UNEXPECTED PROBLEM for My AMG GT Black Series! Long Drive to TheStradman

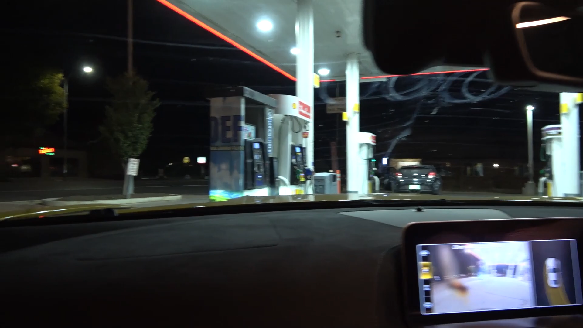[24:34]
Otherwise, this is a monumental fail. We found it. That was a little bit of a scare, but here, not only do they have above 91,
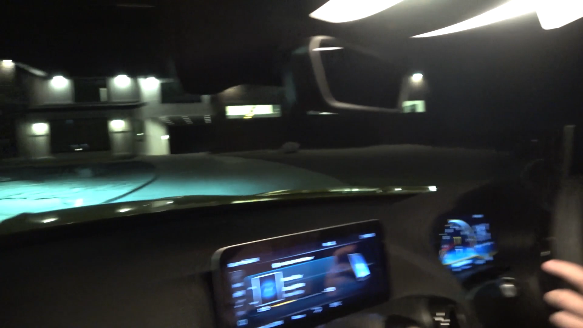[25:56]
Lots still to be done, like the landscaping and all of that out here. But this is it. We can drive through the arch.
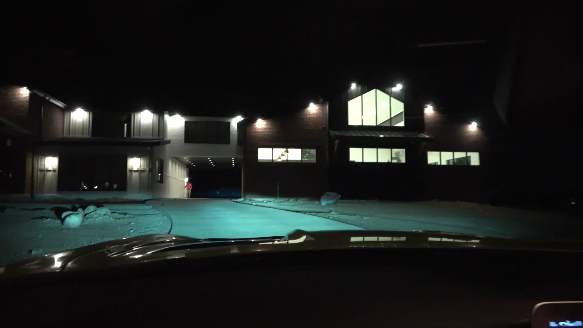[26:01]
There he is. There's the man. We've made it.